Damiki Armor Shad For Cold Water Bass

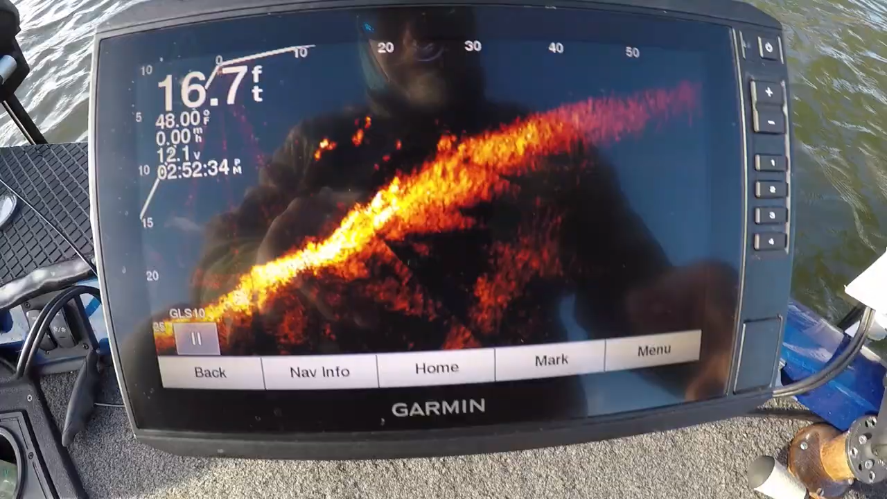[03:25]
On screen: depth 16.7 ft
all right look here guys see that
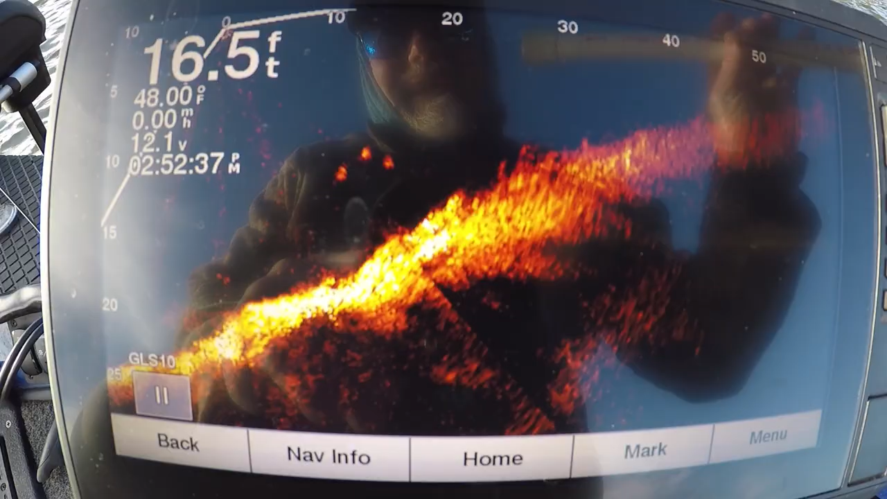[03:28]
On screen: depth 16.5 ft, water 48.00°F
see that those are schooling bass all right
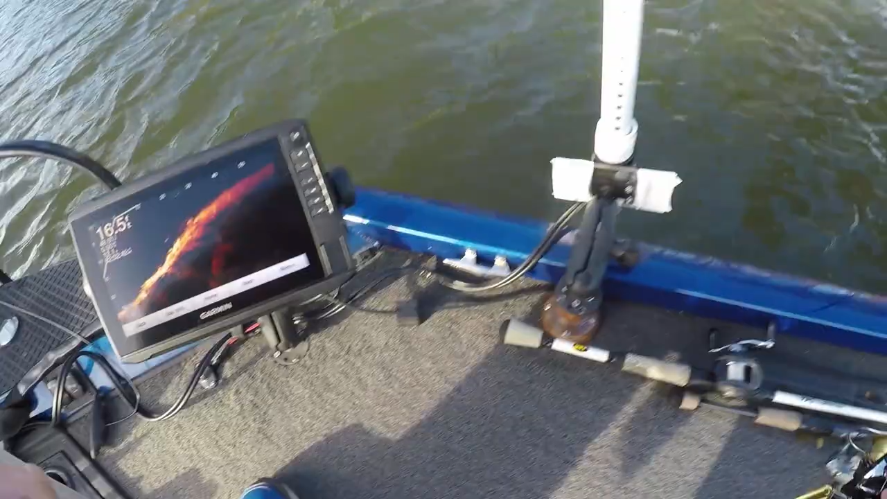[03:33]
now here's what here's what I'm gonna do show y'all again this is this was a good idea good time they'll stay there all right they're right here
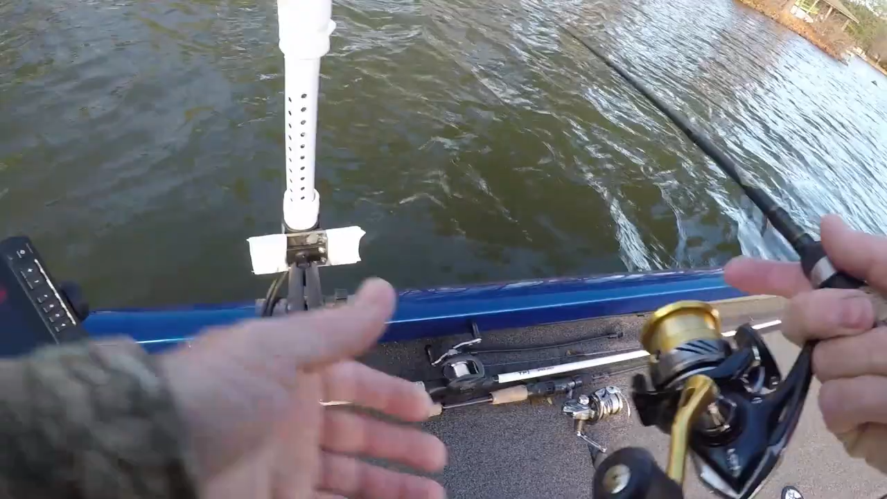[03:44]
I think I overthrew them guys there because they're coming toward me that's oh okay I'm trying to show y'all something see
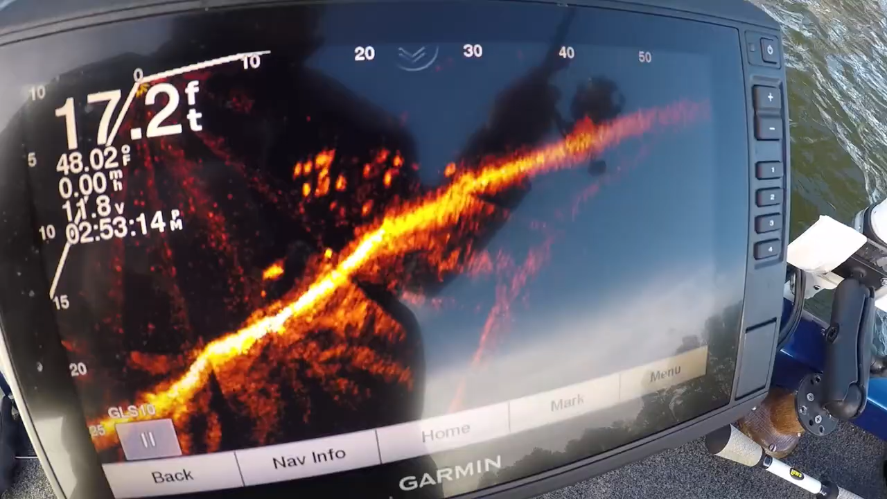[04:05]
On screen: depth 17.2 ft, water 48.02°F
them forward up there see my bait my bait just fell right down through them all right I got one of them ah he come off that's my bait see him after my bait there all right I lost him
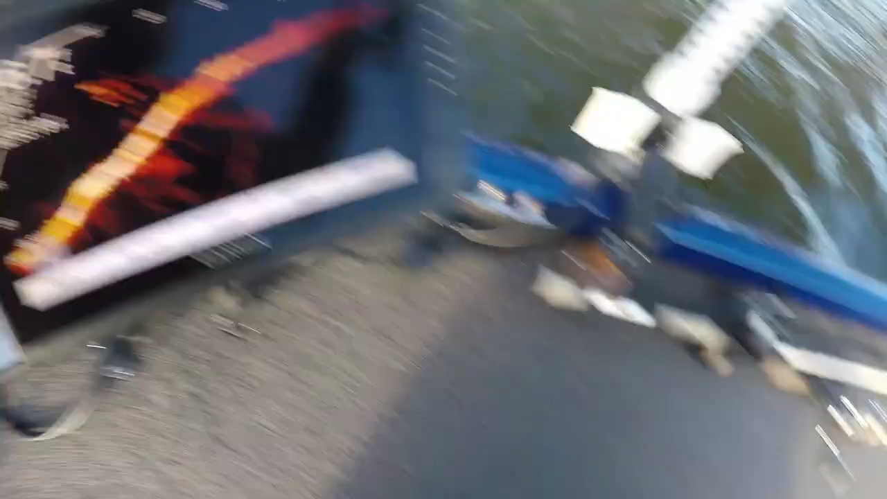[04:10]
all right got one of them again so I don't think they're gonna be very big look at the old school coming in
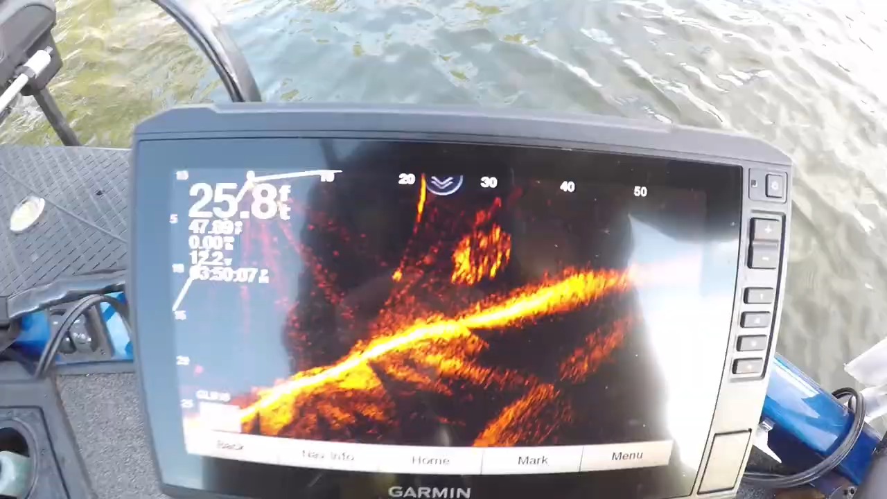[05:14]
this is another school bass shed guys see the bass underneath of them
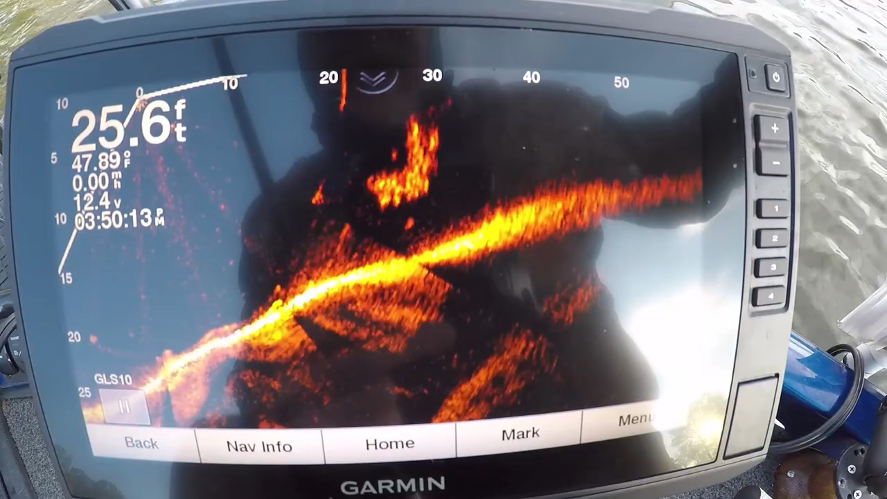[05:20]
On screen: depth 25.6 ft, water 47.89°F
it's a bass on top see that's kind of l-shaped cutting the tops of the school because they're trying to get away from the bass
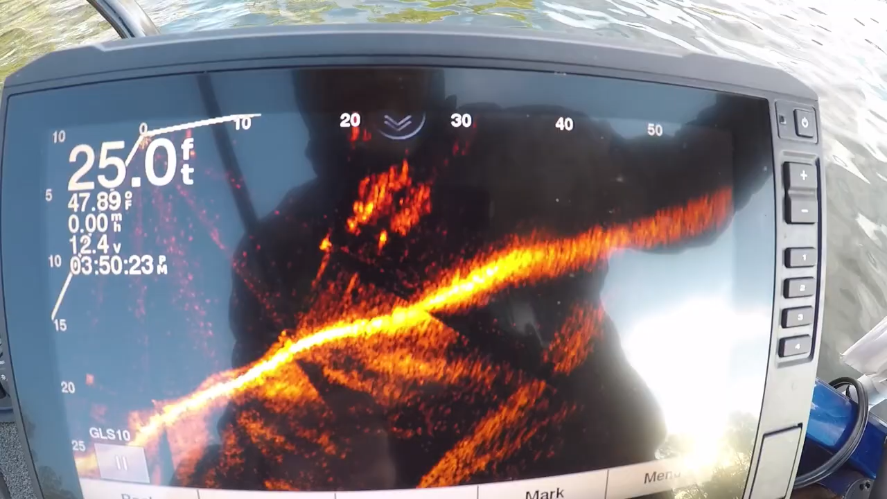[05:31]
On screen: depth 25.0 ft, water 47.89°F
they're trying to keep up with them guys it's really tough sometimes
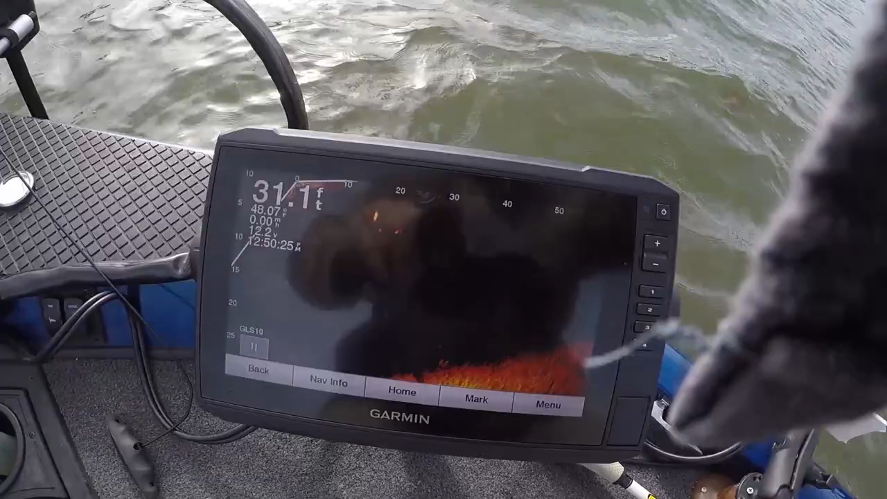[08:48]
On screen: depth 31.1 ft
so it could be a bass it's three